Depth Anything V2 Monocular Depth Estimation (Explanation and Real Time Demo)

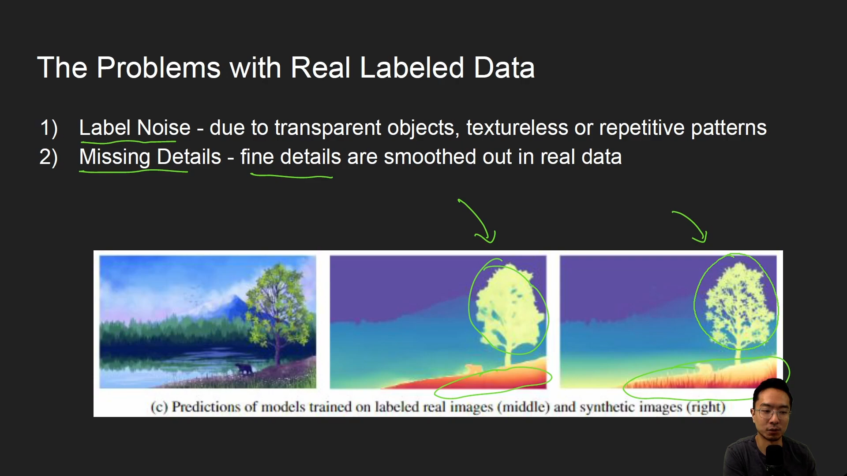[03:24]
applied to it but here you can see that it's much more detailed and if we take a look at the tree you can see the same behavior so a lot of the details of the leaves you can't quite see but here on the right with the synthetic you can see a lot more of the details so advantages and challenges with synthetic data couple of advantages is you could the fine details are labeled correctly so as you can see here on the right these are some of the synthetic images and you can see all the details are very finely shown in all the depth map and you can also obtain depth of the transparent that should be f depth of transparent to
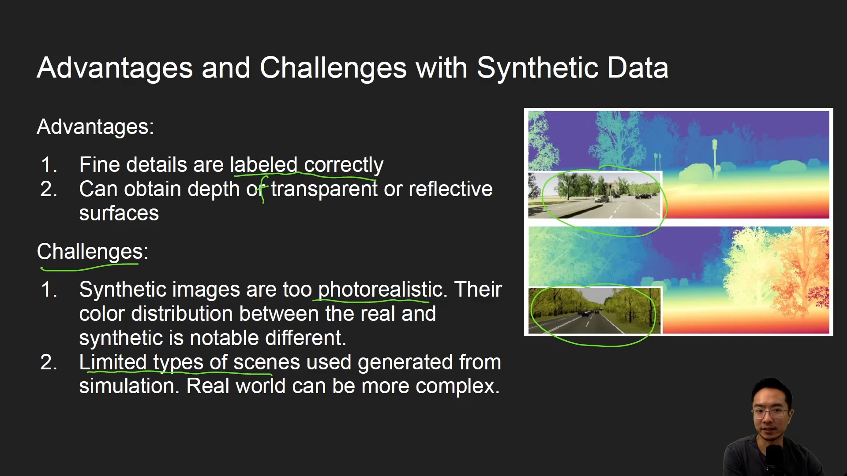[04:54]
fake data that you could kind of just tell by the coloring that it's fake so there might be some time before peer synthetic data looks real so hopefully when that gets better you'll see a better improvement but here we talk about depth anything and specifically we'll go into the model
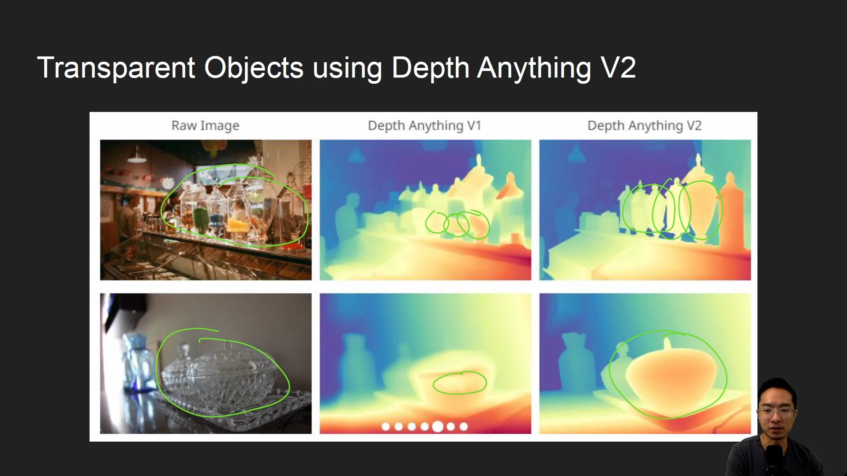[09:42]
desirable but you can see on the depth anything v2 it treats it the surface as completely as a solid object so overall you can see that depth anything v1 tends to look inside of the transparent surface whereas v2 sees it as more sees it as like an object instead of looking inside and here is some examples of fine details using depth anything v2 so you can see that here the first row is of a bridge and you can see that depth anything v2 captures a lot of these details of the bridge these trust members here which is a lot of it is lost in the v1
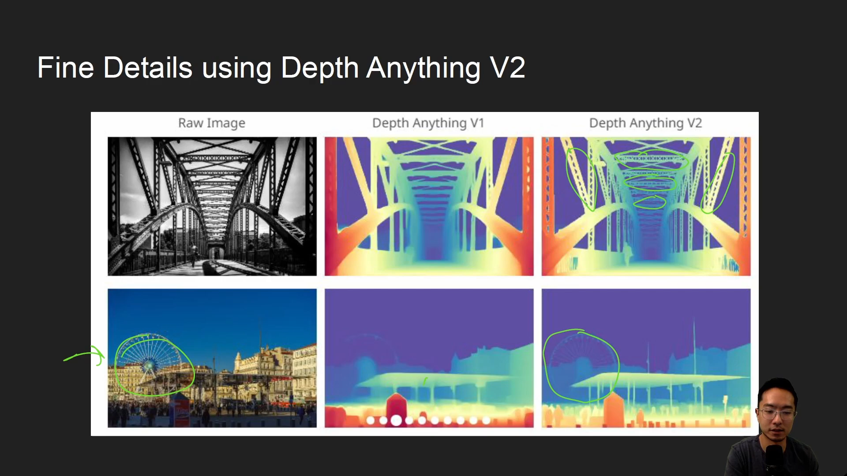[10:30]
here you can see that there's a lot of details that's showing as well as in the buildings a lot of these beams here there's a lot more details here as well okay so